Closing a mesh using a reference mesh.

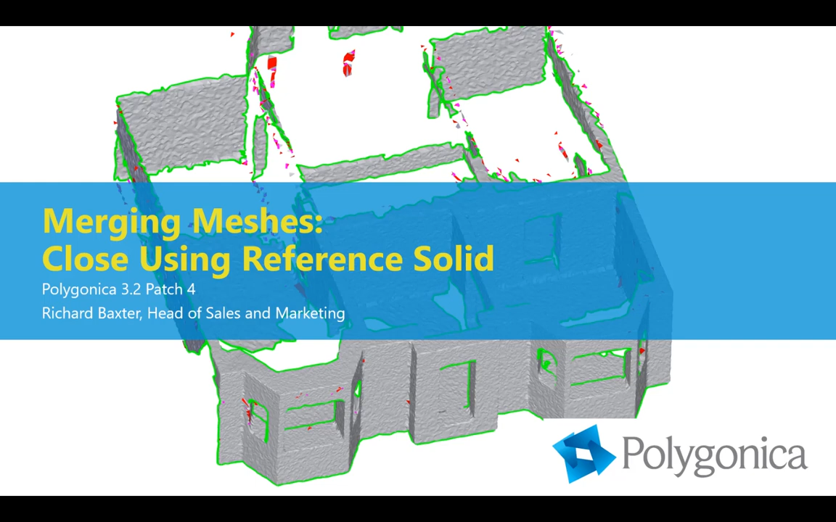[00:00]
Hi, my name is Richard Baxter. I'm Head of Sales and Marketing at MachineWorks, and today I'd like to talk to you about merging meshes with a new function we're calling Close using ReferenceSolid.
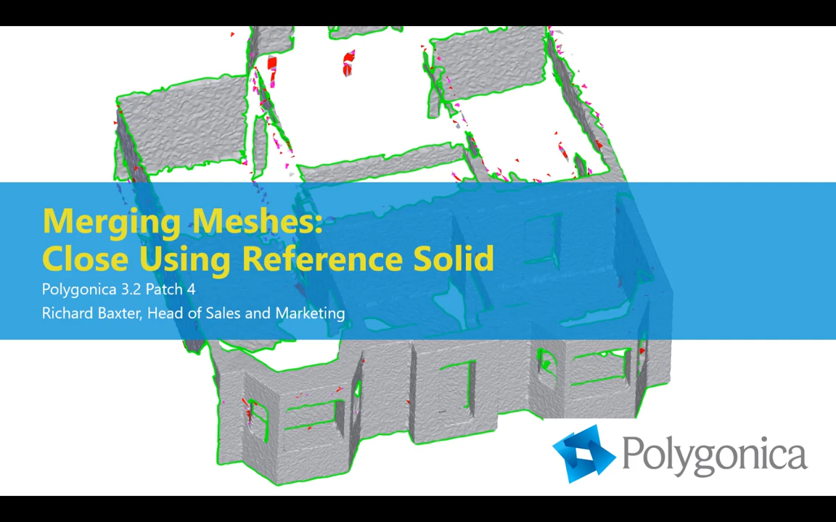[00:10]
And this will be available in Polygonica 3.2, patch number four, which should hopefully be out later today.
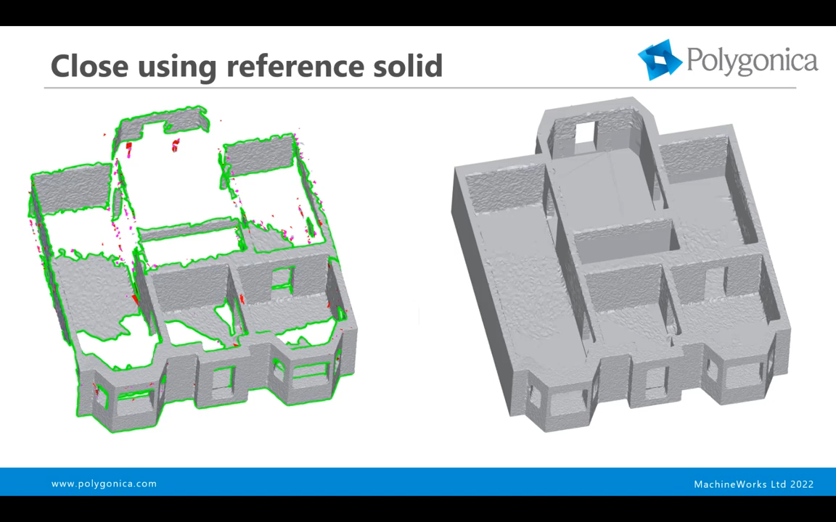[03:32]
And similarly, we could go and manually fill all the holes in, but that would be time consuming. And again, it might be difficult to get all the edges straight, all that kind of stuff. So why would we want to close using a reference solid?
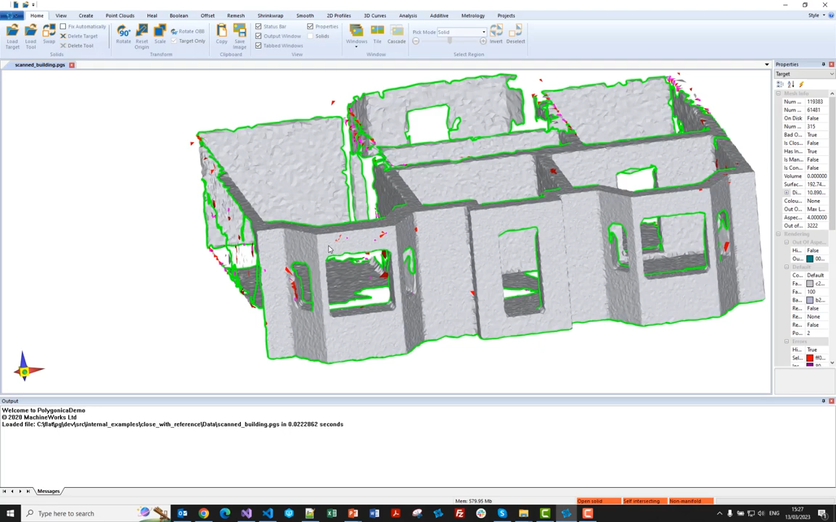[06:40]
And you can see, I mean, okay, it's got some self intersections, but the front is, is okay.
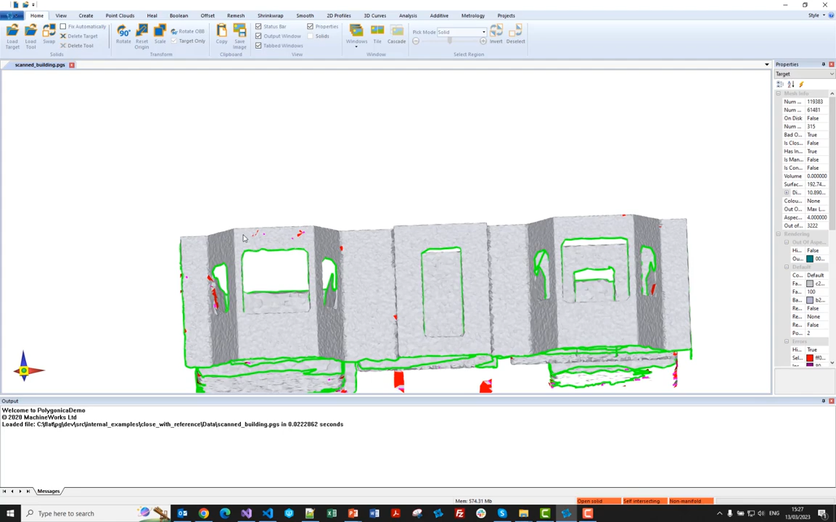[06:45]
It's not bad. It's been scanned reasonably well.
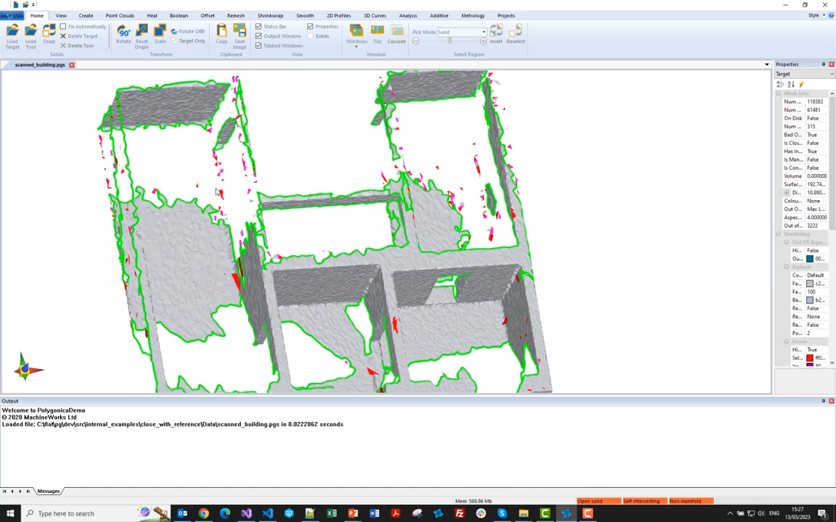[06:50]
There are a lot of little islands and things like that. So I think first thing, we'll just get rid of those. We don't need to. But they are, they're obviously going to make the process a little more difficult when we come to merging things.
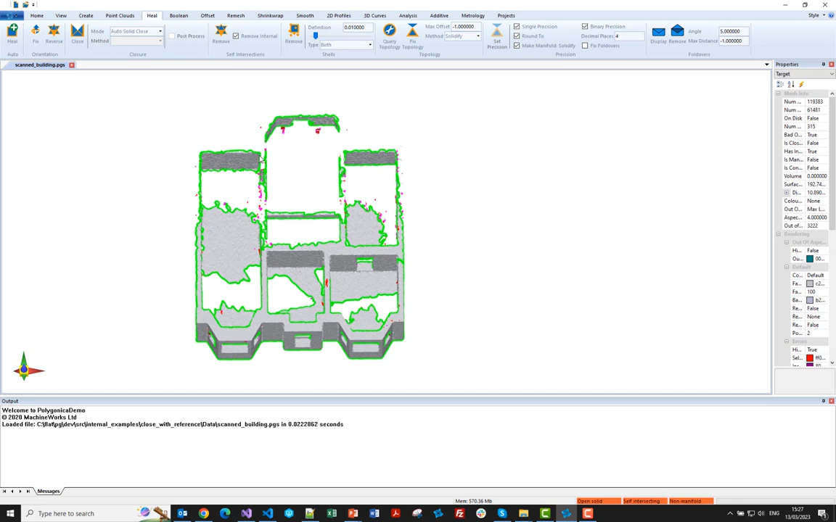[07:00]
And they're not important. We don't really want to use them for measurement.
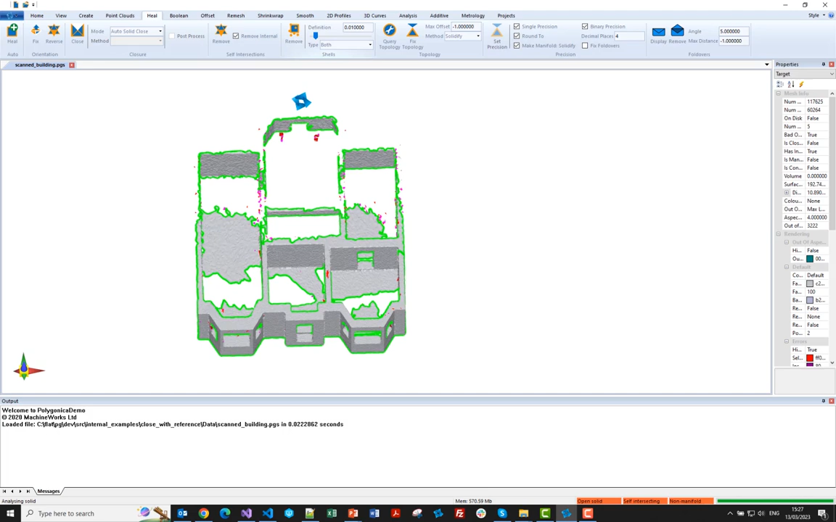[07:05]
So I'll just click review, remove small shells. And that gets rid of those.
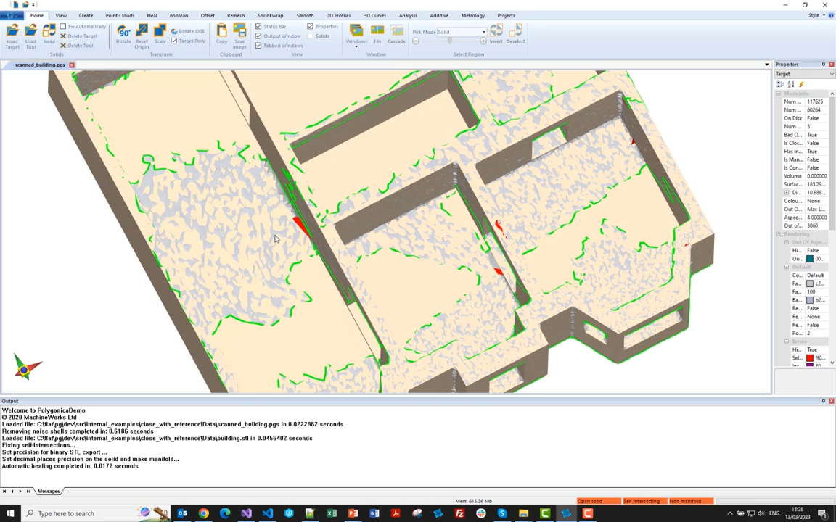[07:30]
Now let me, let me hide the scan. So this is just something we knocked up in Blender.
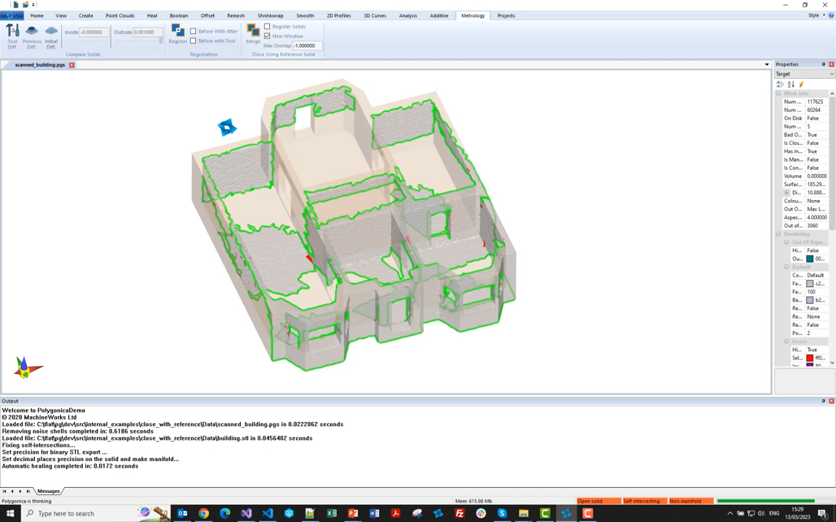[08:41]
from the brown part, and merging them with the gray part, which is the mesh. Now, I mean, it conceptually sounds easy, but it's really quite difficult to do that and get a nice result, as you can probably imagine.
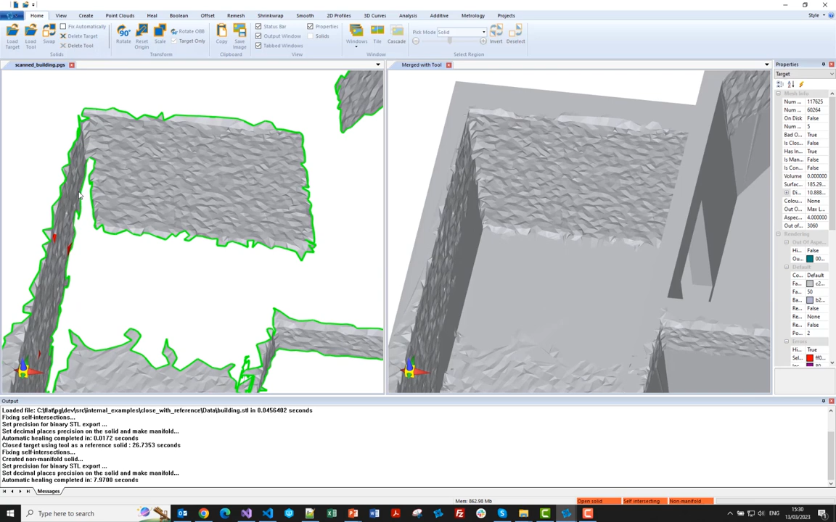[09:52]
we kept the scan, but where there is no scan, it's been merged quite nicely, um, with the, um, polygons from the reference solid.
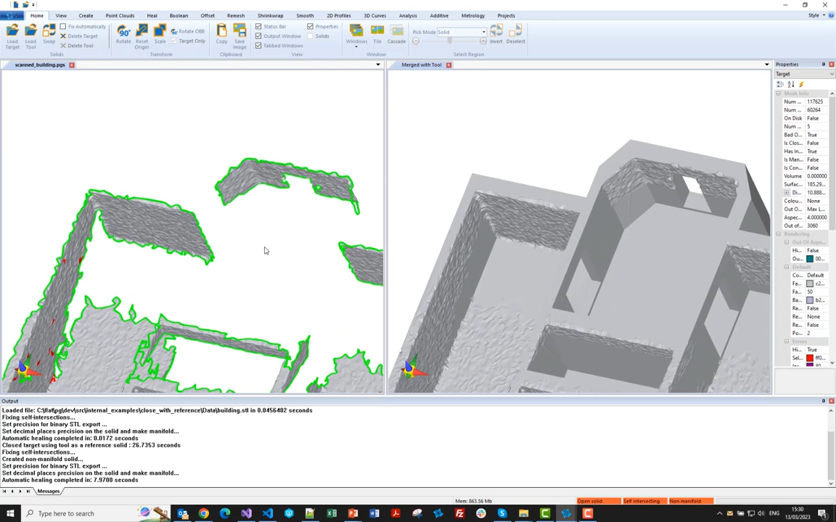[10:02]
And similarly in this region, um, same thing here. Uh, so we've got a nice closed watertight result, um, suitable for downstream operations.
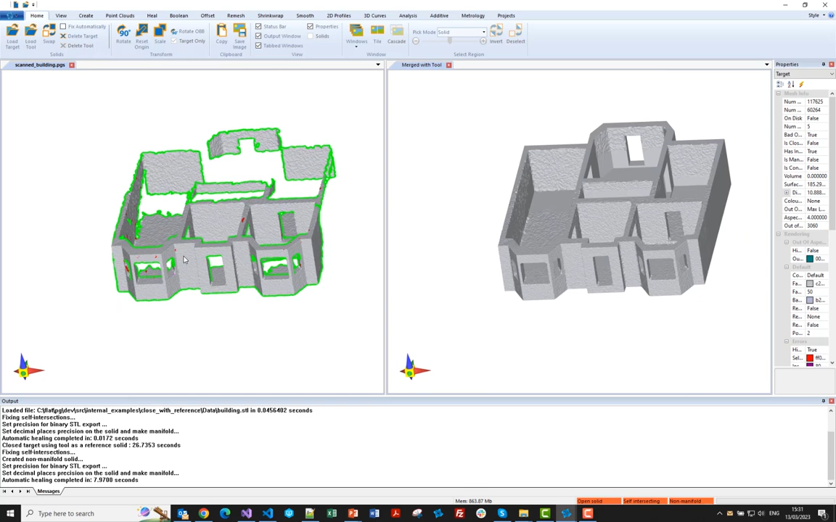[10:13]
Okay. That's, that's really the end of the demo. Um, the only other thing just to say is obviously this is fake data. It's not real data. It's not a real laser scan, and it's not a real model. We, we've made it all ourselves. Okay. If you've any questions, I want to find out more about this or about Polygonica in general, then please feel free to get in touch on the website.